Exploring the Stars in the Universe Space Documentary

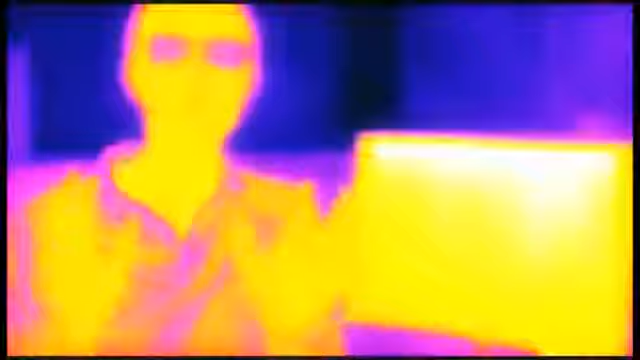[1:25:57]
But put on infrared goggles and you can see my body warmth.